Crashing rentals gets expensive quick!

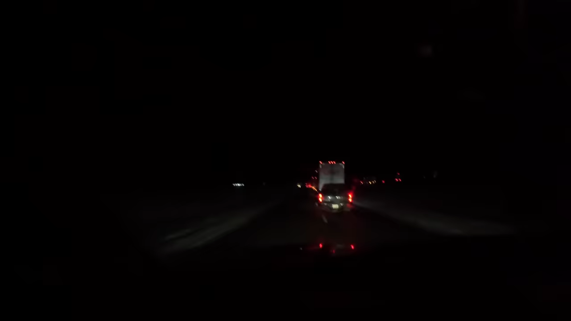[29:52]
We're in New Mexico somewhere. Right there. And there's still snow like on the freeway and on the ground, and there's a semi up here that just jackknifed. How's it gonna be so icy in New Mexico, man? Look at it. It's all ice. Everybody's just spinning. It's all black ice. I'm getting off the freeway, man. Look at the freeway.
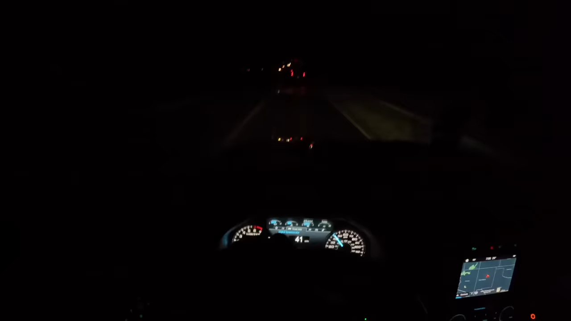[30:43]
More crashes right here. Is that a trailer? Yeah, the guy with the pickup with the U-Haul crashed. He slid out. Oh no, what happened? Oh, it's on its roof. It flipped. That's not good. That car rolled.